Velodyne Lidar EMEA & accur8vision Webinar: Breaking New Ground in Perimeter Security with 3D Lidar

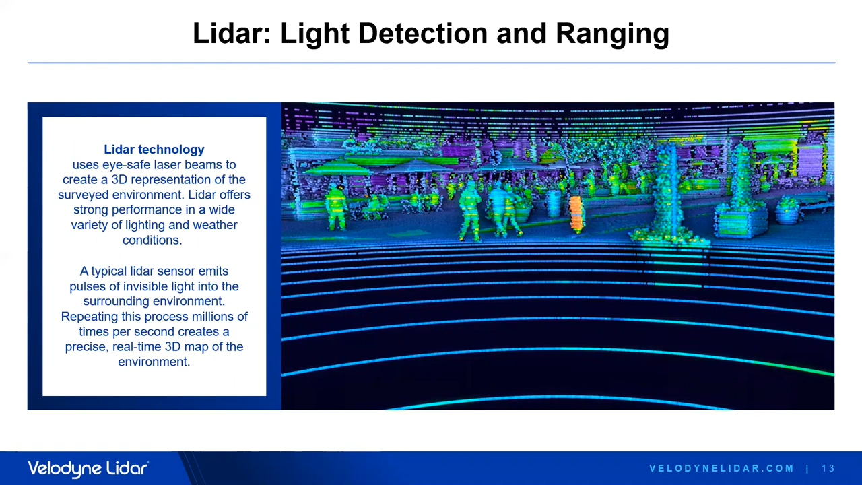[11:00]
Our LiDAR technology uses eye safe laser beams to create 3D representation of the surveyed environment. LiDAR offers a strong performance in a wide variety of lighting and weather conditions. And before we look at this on a more technical level, let's just look at the following example.
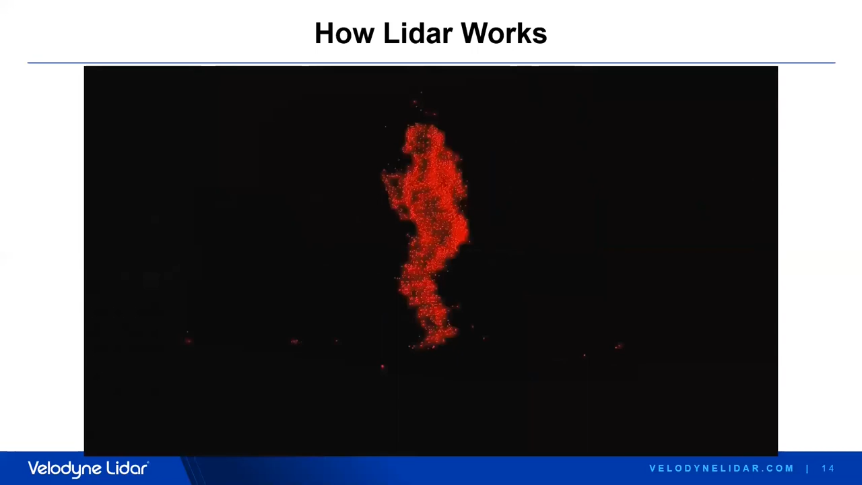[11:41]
Look at it, isn't that impressive?
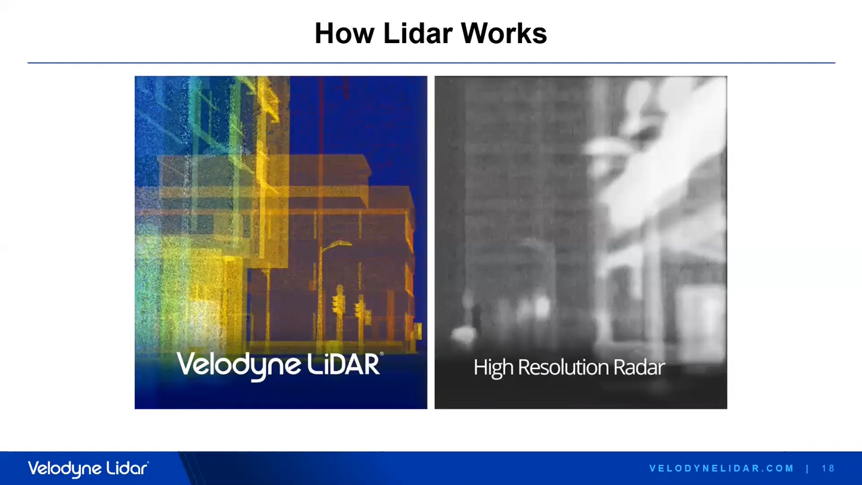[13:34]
It can accurately identify objects at up to 250 meters or beyond, while even higher resolution radar cannot render objects accurately due to a much poorer resolution. And even more, radar can have problems with stationary objects. I love that image example here. Look at it, it speaks volumes. Having addressed all this, let's go back to security related examples.
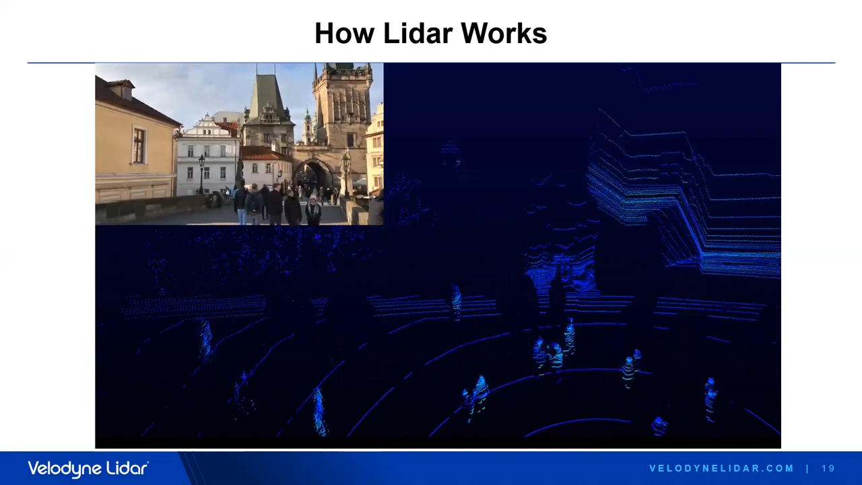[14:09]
By the way, the scenery is near Tektikawaer's headquarter. It shows the famous medieval Charles Bridge in the city of Prague.
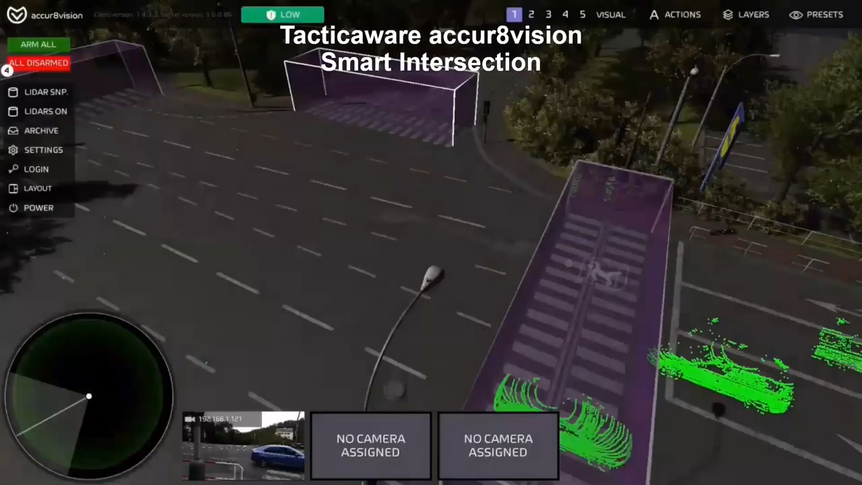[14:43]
Again using an Ultra Park with 32 channels. The example shows not only the great suitability of LIDAR for traffic monitoring tasks. I'd like to draw your attention to the boxes. These boxes represent accurate vision zones of specific interest. And we get back to this soon.
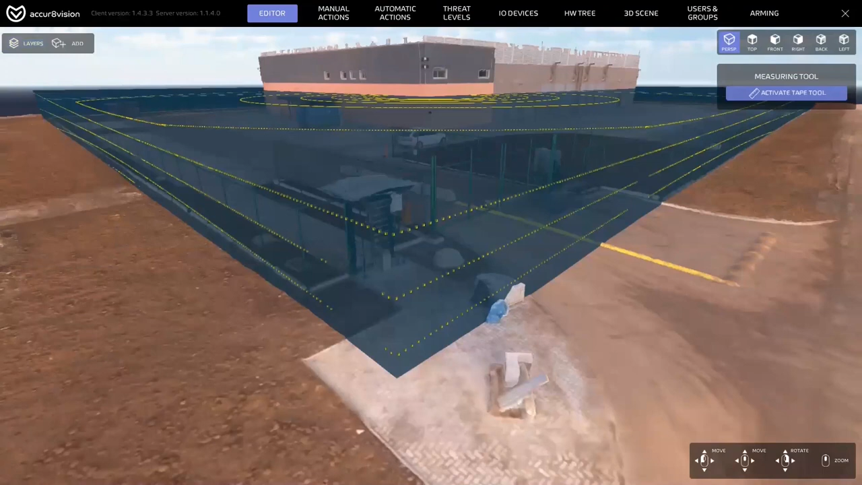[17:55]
So, you know exactly where the building is. You know exactly where the fence is.
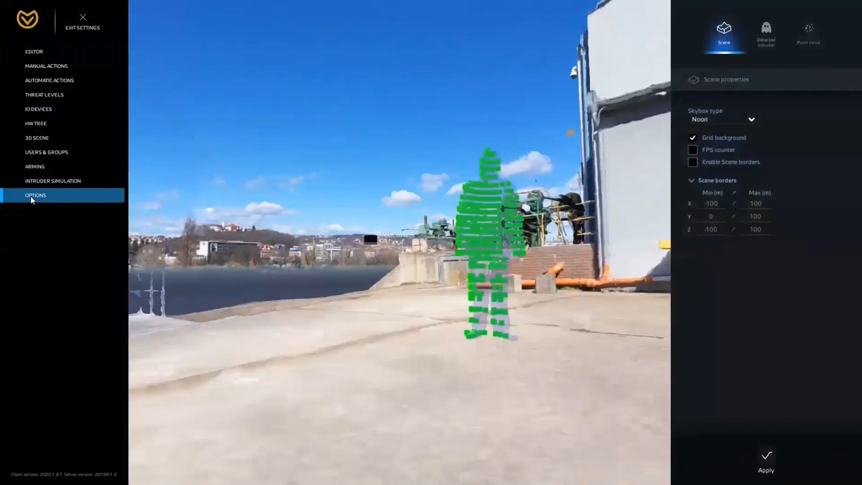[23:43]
So as you can see here, all these green dots represent exactly where the LIDAR
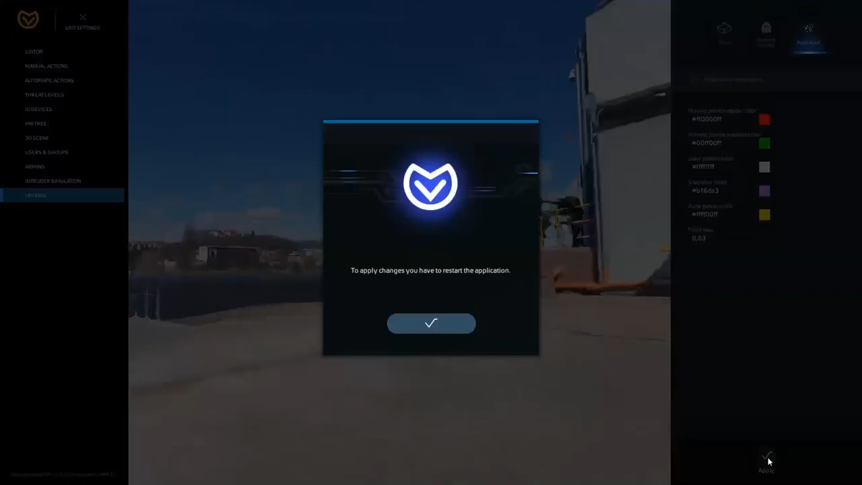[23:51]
is going to hit the intruder's body.
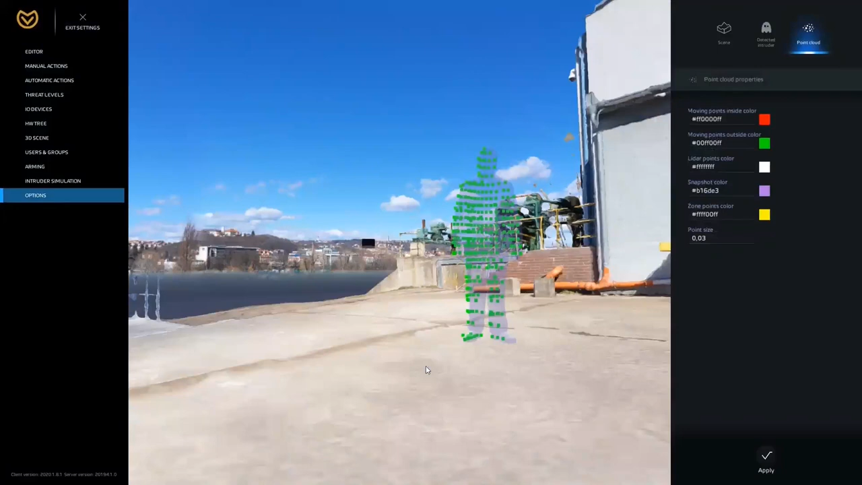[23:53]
So you see there's full coverage here in this area from the LIDAR.
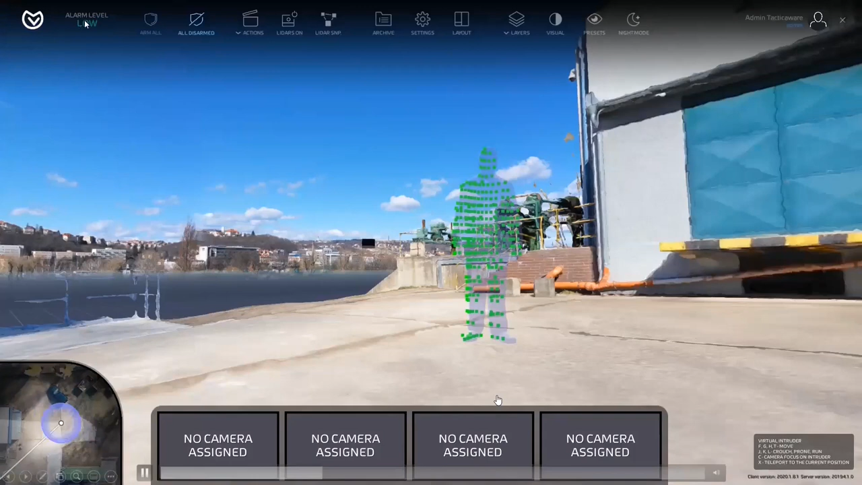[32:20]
for instance, 32 laser channels or even 128, you get the denser representation of the environment. And most important,
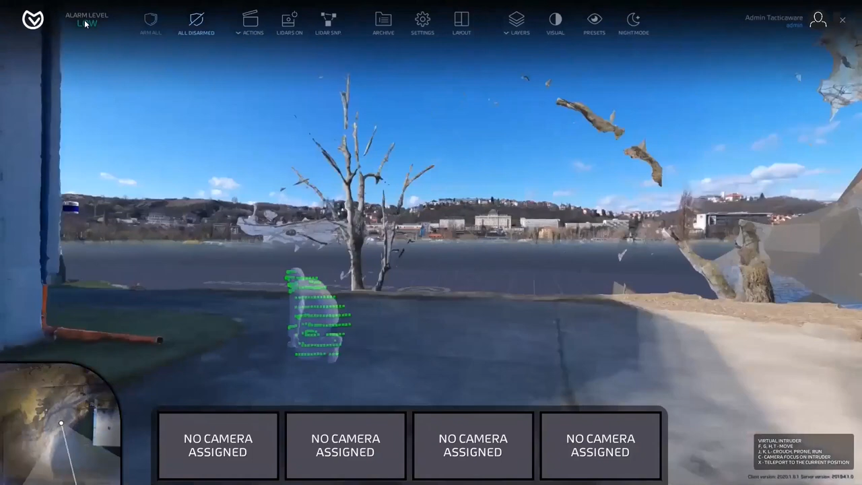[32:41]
the better is the depiction of small objects in the far range. So what counts to get a good performance of the sensors is actually a couple of points. It's the resolution the sensor gives you, the spatial resolution,
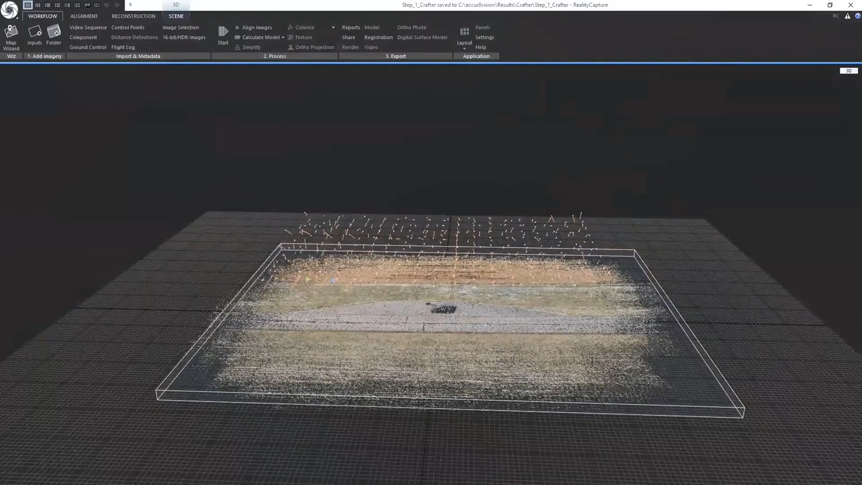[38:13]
So from the pictures are generated, the point cloud, like, uh, it's more.
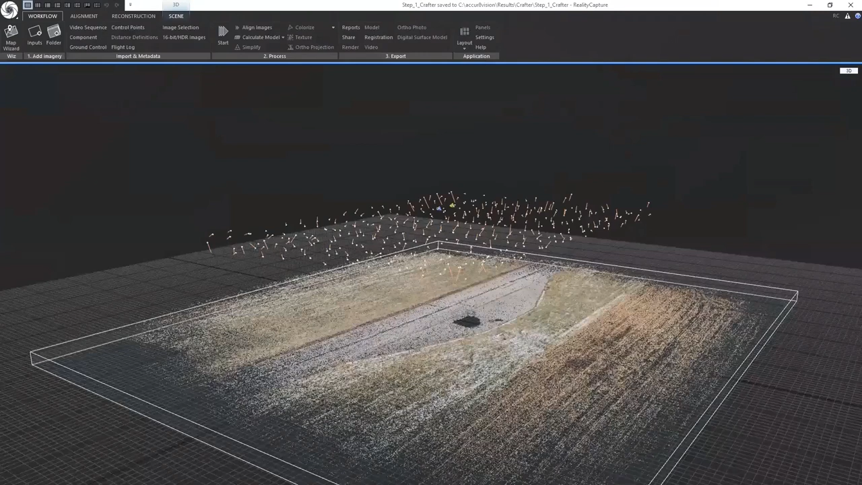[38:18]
Uh, now we, uh, change it to the 3D mesh.